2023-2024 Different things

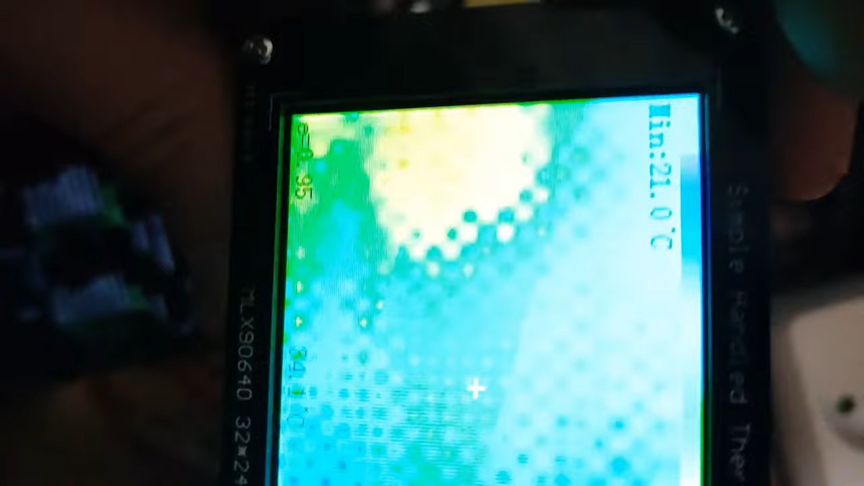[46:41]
Я проверила на ощупь вот эти диоды, они тоже очень горячие, вот эти диоды. И трансформатор вот этот горячий же. Вот, прибор показывает тоже, что трансформатор горячий. И вот предохранитель горячий еще показывает.
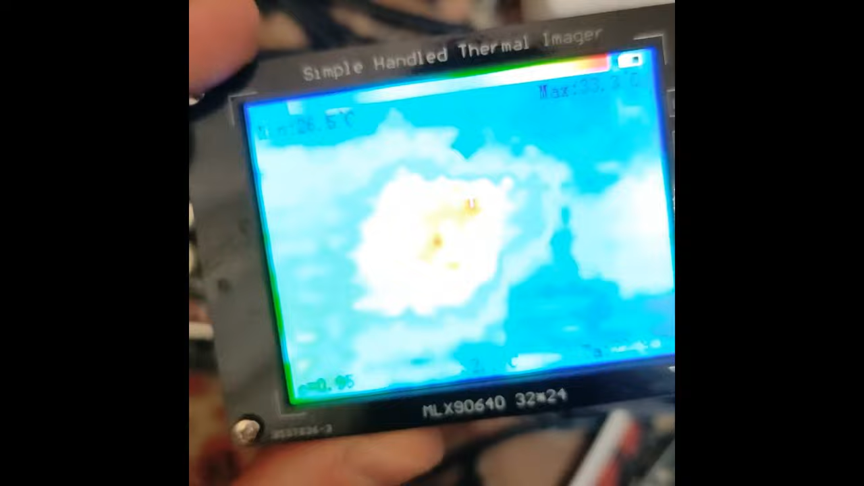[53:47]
Розовый не греется, похоже, но греется диодный мост.
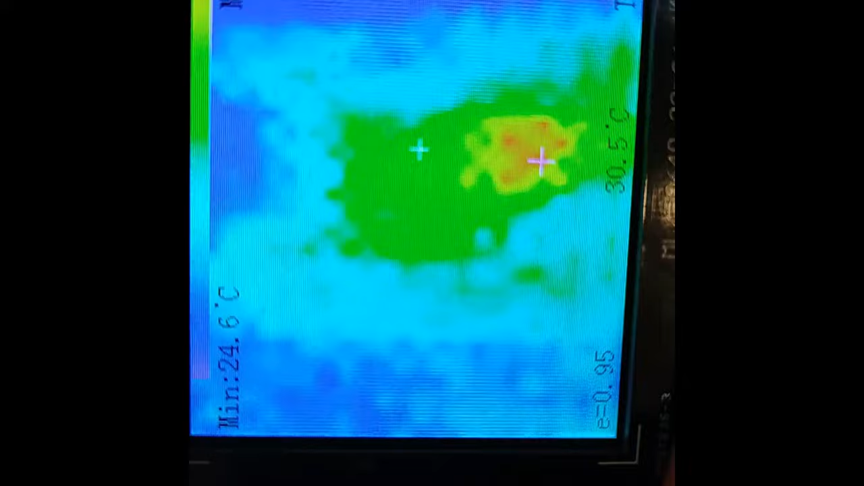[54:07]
On screen: min 24.6°C
Вообще ничего не греется. Транзисторы вот тут все холодные. Тросель тоже не греется. Вот. 357 ватт и 237 ватт.